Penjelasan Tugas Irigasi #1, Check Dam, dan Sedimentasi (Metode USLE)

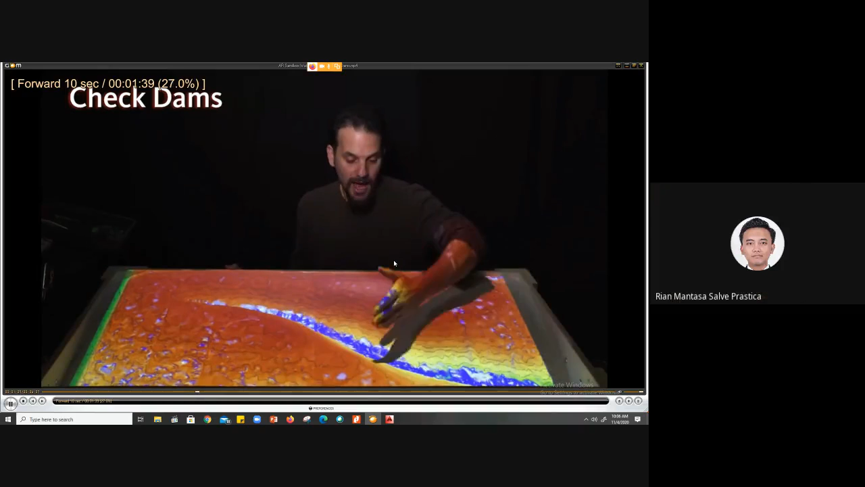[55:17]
Nah, sekarang kita coba bagaimana intervensi check dams itu di simulasi kontur ini. Channel, to build the level of the channel up itself. Build up soil, organic material, and eventually establish vegetation.
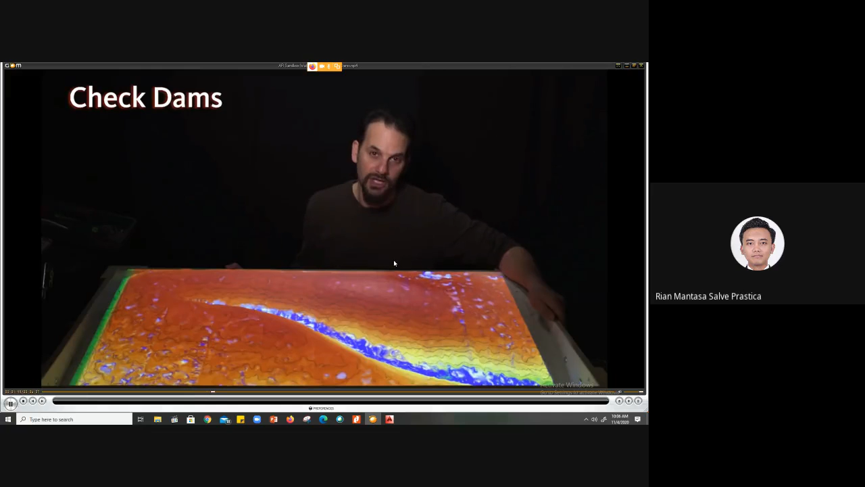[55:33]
So I'm going to dry our drink. All right, so we've put our check dams in.